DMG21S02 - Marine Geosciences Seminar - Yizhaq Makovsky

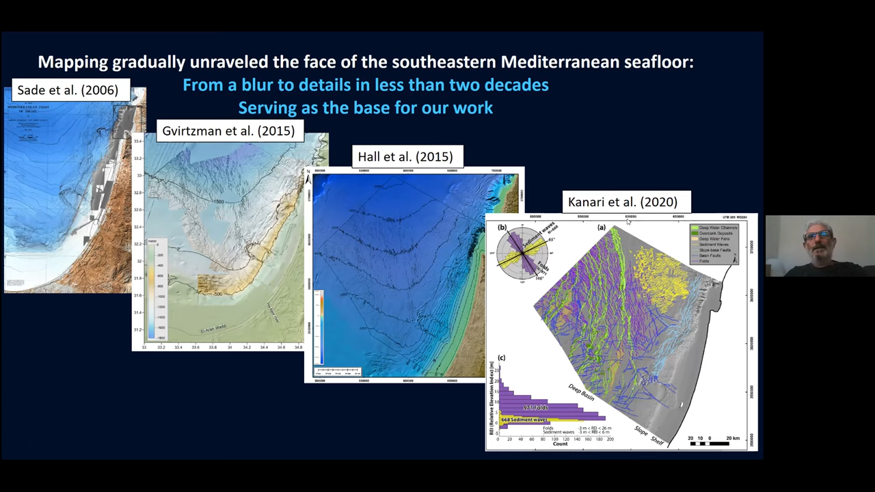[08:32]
and then a better multi-beam map, which can I refer you to Canary's paper 2020, which actually now reveal a lot of detail and allow us to explore the seafloor. The most of the work that's been done has been done through a series of cruises,
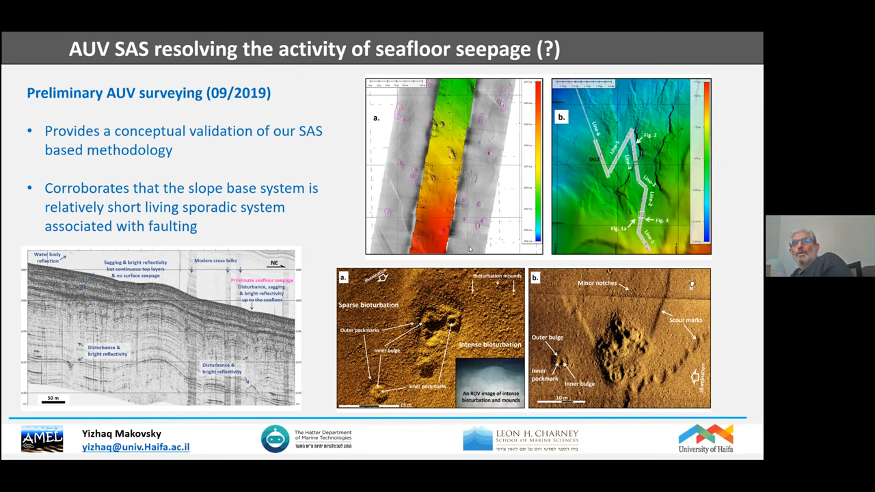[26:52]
Yes, and we find a multiple of those little pockmark clusters across the area again. Looking at the distribution of these pockmarks, and what you see here is a seismic section. This is the seafloor. This is depth beneath the seafloor, a few hundred meters beneath the seafloor.